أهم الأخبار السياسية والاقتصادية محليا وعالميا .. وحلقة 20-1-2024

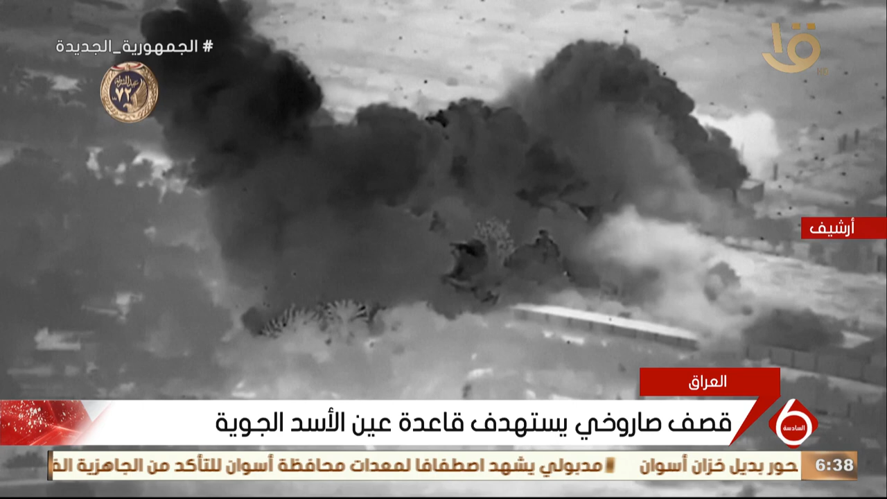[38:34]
القوات قوات الأمن العراقية أصيب بجروح خطيرة في هجوم على قاعدة عين الأسد الجوية العراقية مشيرا إلى أنه يجرى الآن تقييم أولي للأضرار النجمة عن هذا الهجوم أعلن جيش الأمريكي تنفيذ دربات ضد ثلاثة